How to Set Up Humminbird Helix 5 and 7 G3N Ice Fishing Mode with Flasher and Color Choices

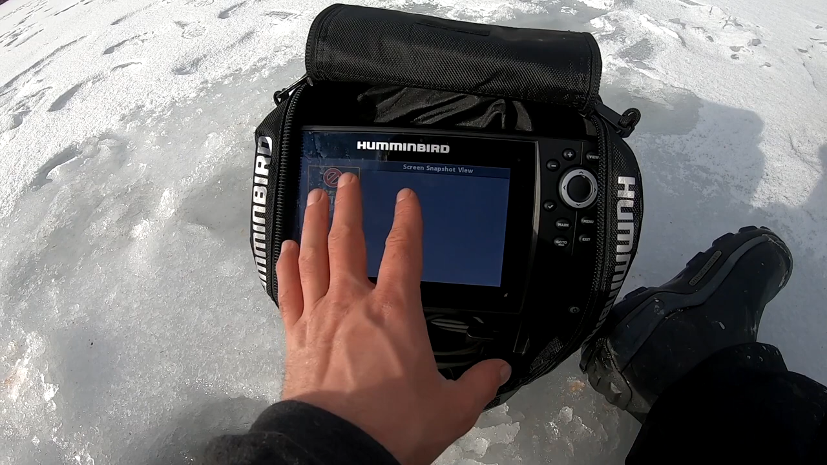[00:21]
I hit view once, I see my flasher here, and then I see over here just the normal graph.
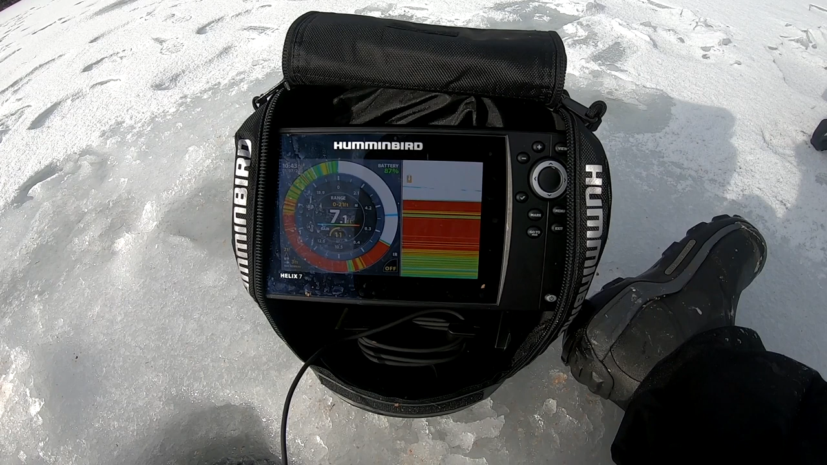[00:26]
Hit view one more time, and this is the view I like the most.
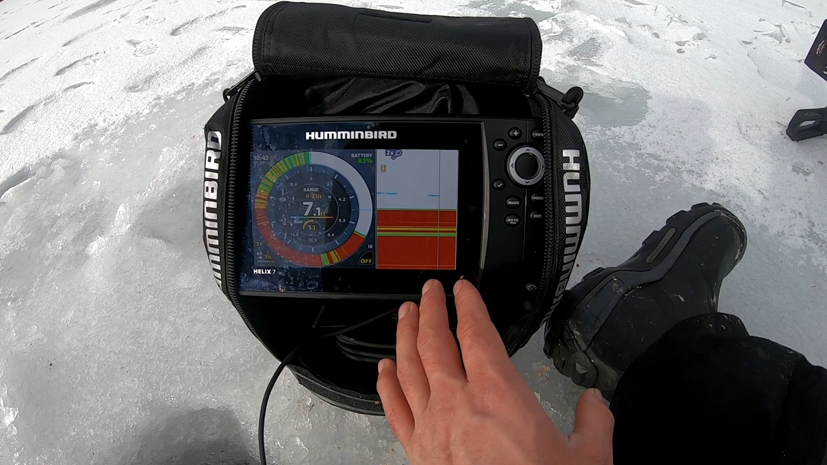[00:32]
You go up, press this up button so that you get as far up as possible.
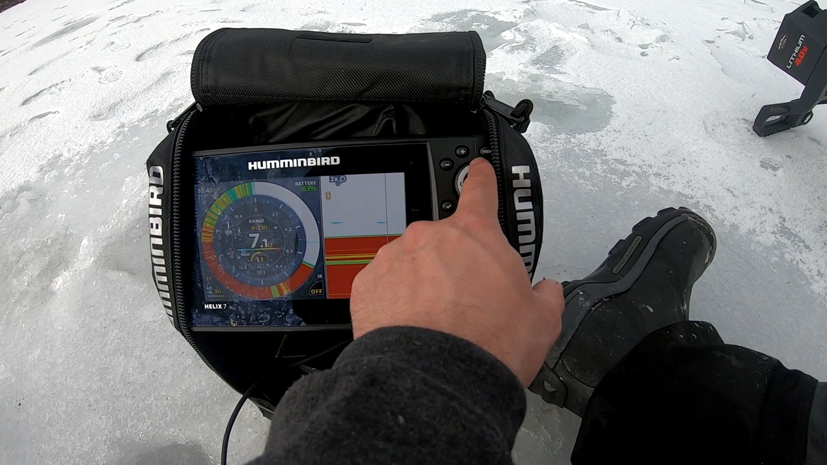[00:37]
You want the bottom as low as you can get it.
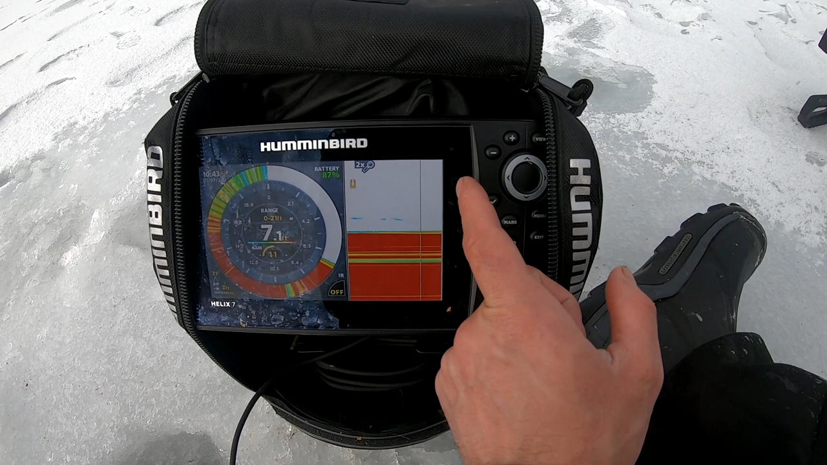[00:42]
On this side right here, you're going to see the jig live.
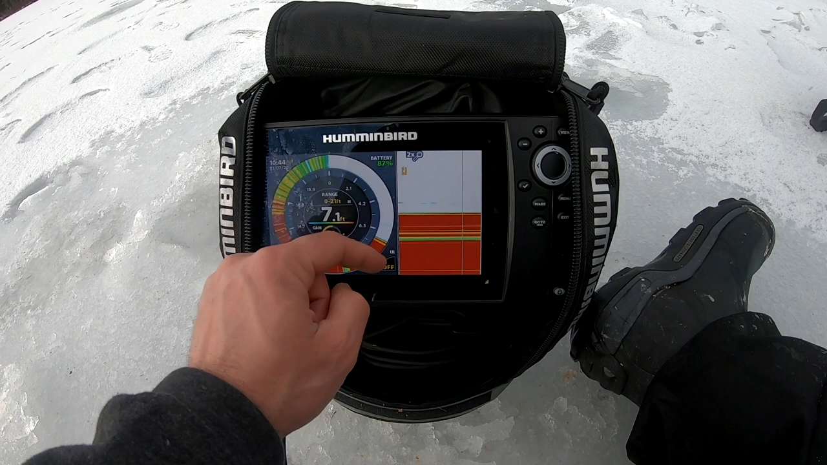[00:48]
Same with over here, this is just like a normal flasher. But over here you're going to see the jig live, and then you're going to see the history of it on this side.
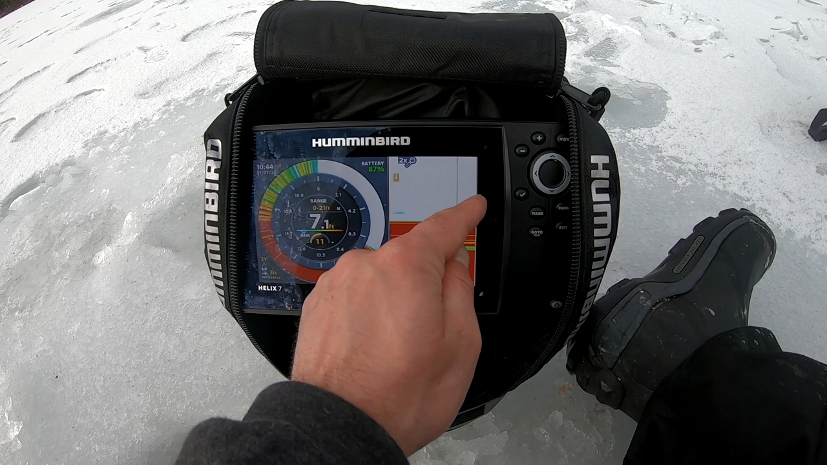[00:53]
And that's what I love the most about this Fish Finder. Now, since I don't have a lithium-ion battery yet, I'm going to hit this power button.
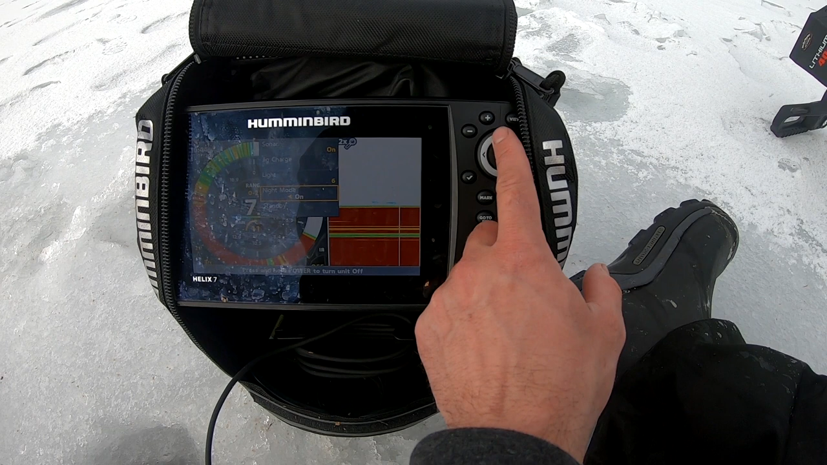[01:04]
I'm going to go down into night mode, and I'm going to turn it down to 5, and that's really going to conserve battery.
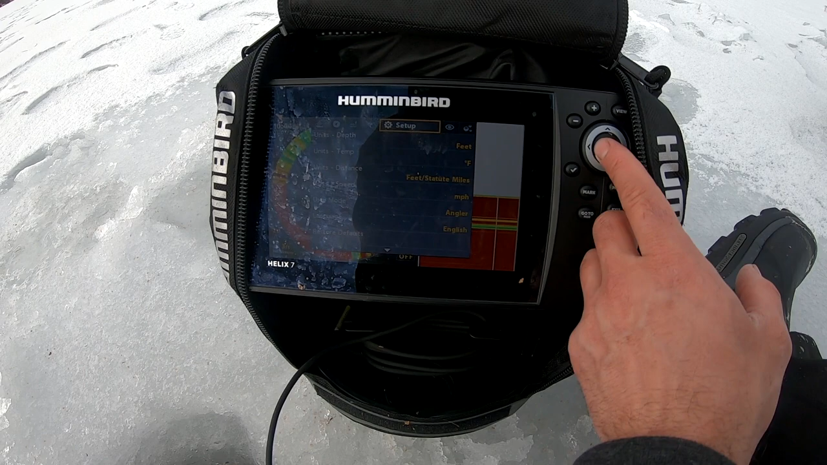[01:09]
And we are all set to go.
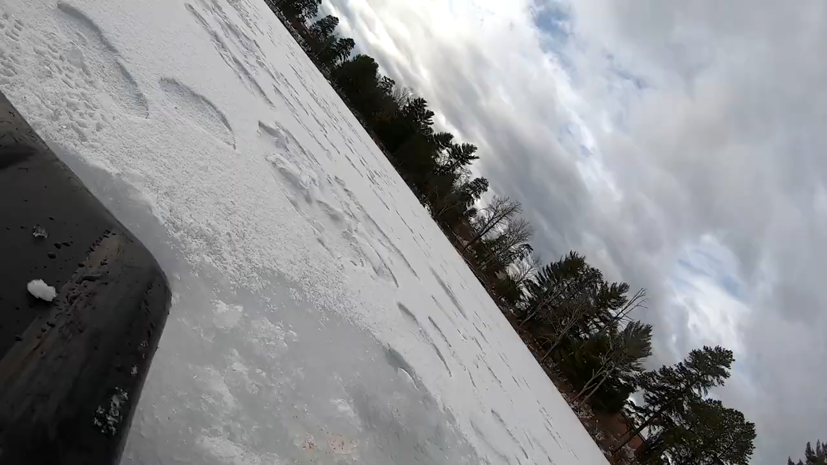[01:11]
Alright folks, let's show you this thing in action real quick.
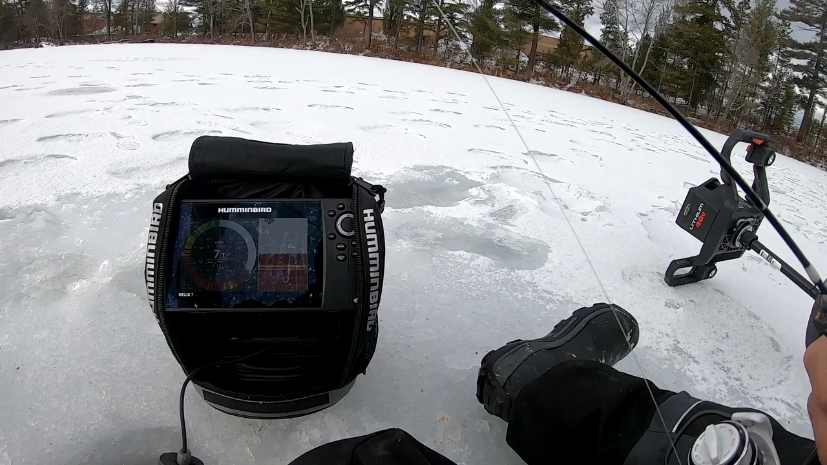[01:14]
Now, for the first few weeks, I was using it not in ice fishing mode, and I loved that.
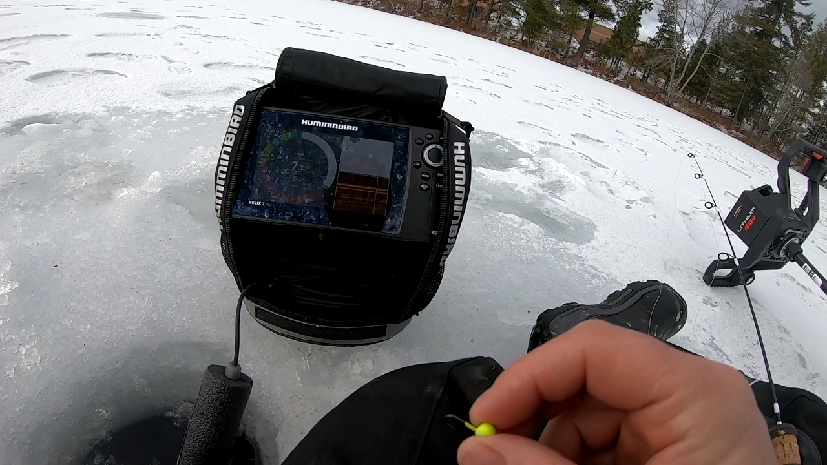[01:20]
For the past couple weeks, I've tried doing it this way to see which I actually like better. And to tell you the truth, I think this is the way to do it. Ice fishing mode, flasher on one side, and the two-time zoomed in on the other with your history, so you can see what your jig was doing when you got these fish to bite.
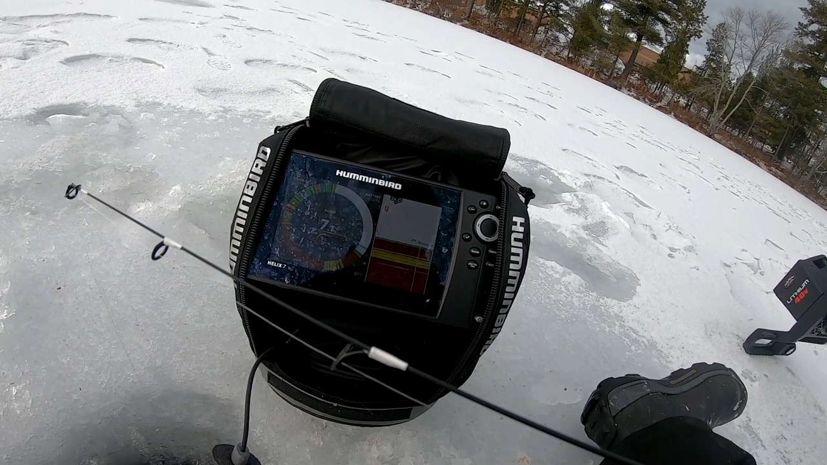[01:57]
We're going to drop our jig down, and we're going to watch it slide all the way down to the bottom. Now, you can see on the graph, that's where our jig hit the bottom. Then we're going to raise it up, just a touch. We're going to see if there's actually some fish in this hole.
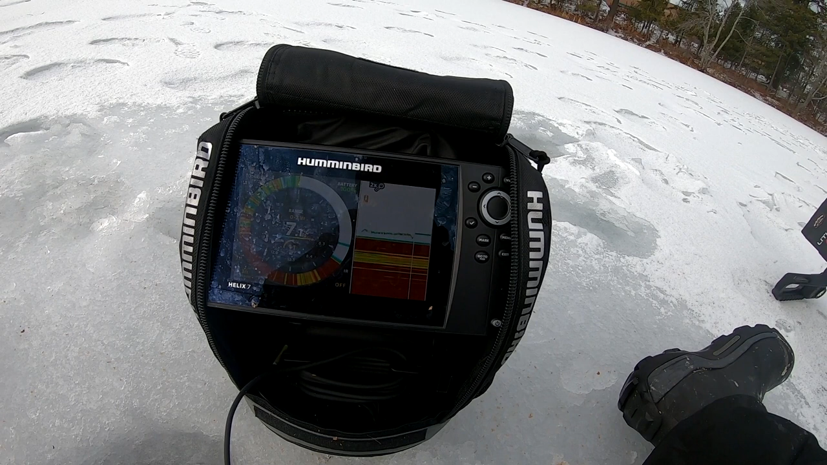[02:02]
And there are. We already got one on us.
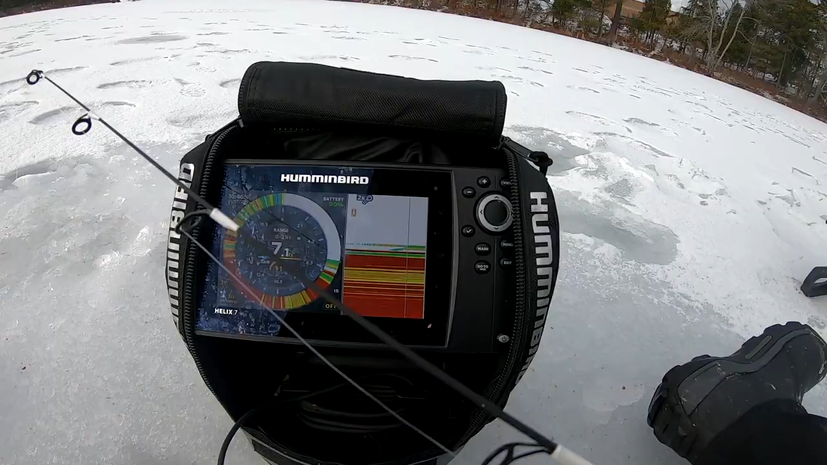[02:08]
You can see the fish. There's actually two fish now.
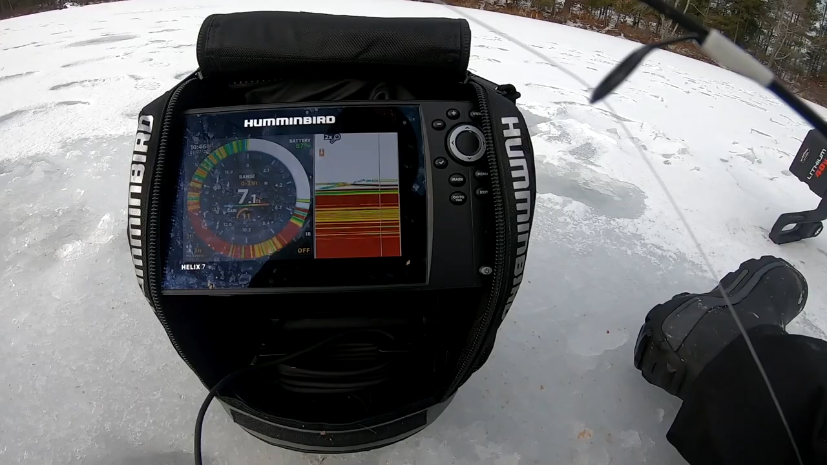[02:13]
One here, one here, and then us.
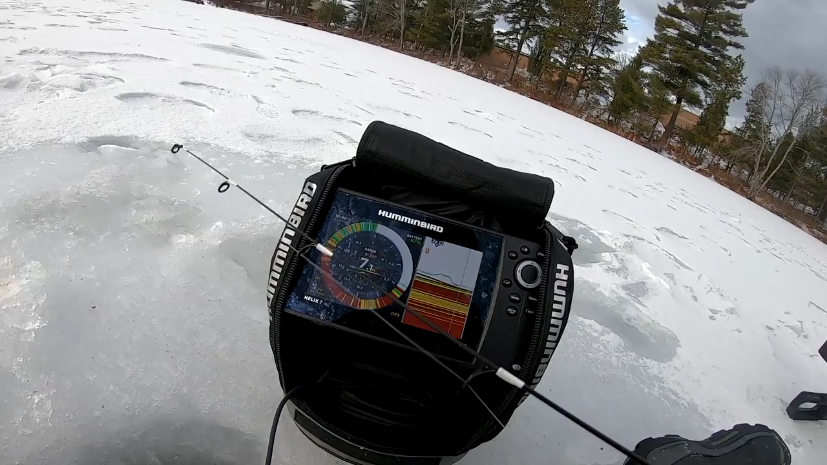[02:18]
See if we can get them to come up. See? Can you see the history?
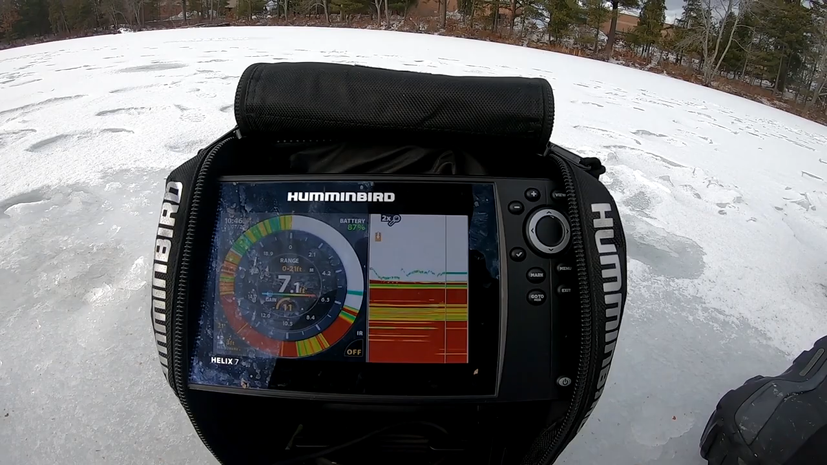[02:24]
It's the best thing about this graph, is that you can actually see what your jig is doing. I'm hammering it, and it does those short little hops. I've got the big hops.
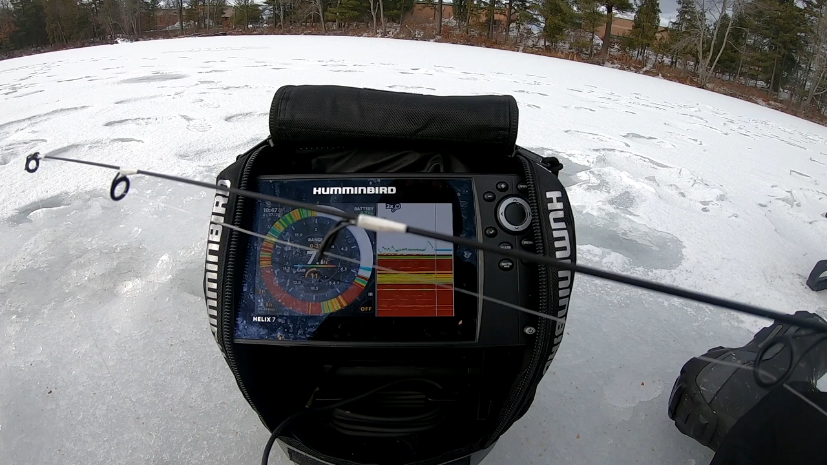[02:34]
You can see what coaxes the fish into actually coming up. See these big hops right now are working, getting that fish to come and take a look.